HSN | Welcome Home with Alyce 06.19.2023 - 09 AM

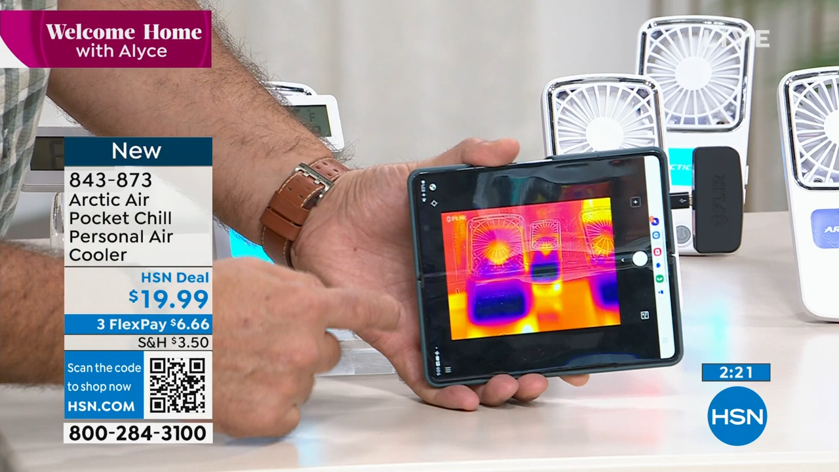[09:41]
But every place you see one of our units where the cooling jets are, which is down here, you see the two little dots there and the water supply, that shows you how much colder this is than the rest of the room around it. And very clearly you can see the outline of those units right there. I mean, it's a huge difference, guys. I want it's you to not, you know, difference. Don't think that this is just a fan.
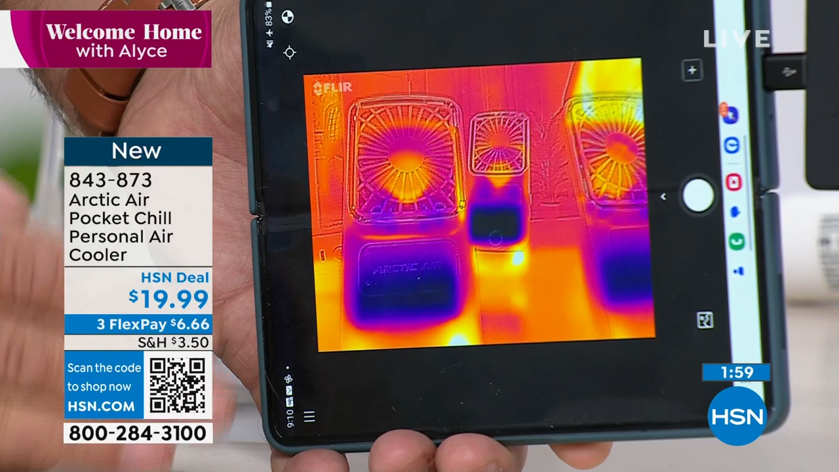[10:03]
It's like having a tiny air conditioner in your pocket. It's not an air conditioner, but it really does feel like it when you're out there and you're wandering around, you know, on the golf course or, you know, sitting at a kid's t-ball game.